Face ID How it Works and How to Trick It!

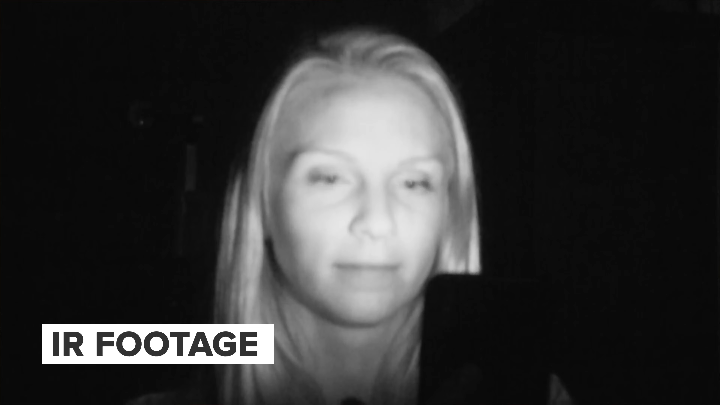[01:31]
The dot projection is really where you get that sense of precision with the the touted 30,000 dots that go all over your face and make a map of your face to send it back to the phone.